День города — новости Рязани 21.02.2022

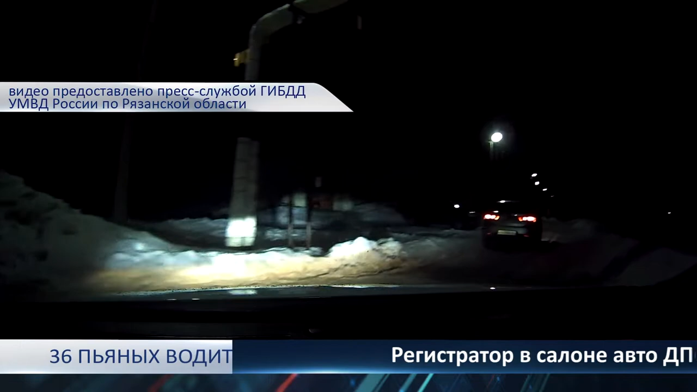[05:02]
Точнее, таким он бывает редко. Вот, например, белая Киа. Внимание автоинспекторов она привлекает не просто так. После остановки водитель ведет себя необычно.